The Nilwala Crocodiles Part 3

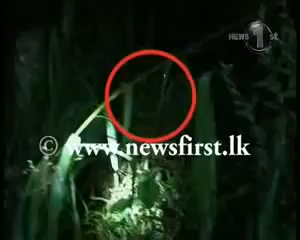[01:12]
Environmentalists are of the view that eyes of a crocodile glow in this manner due to a special reflective layer present within its eyes.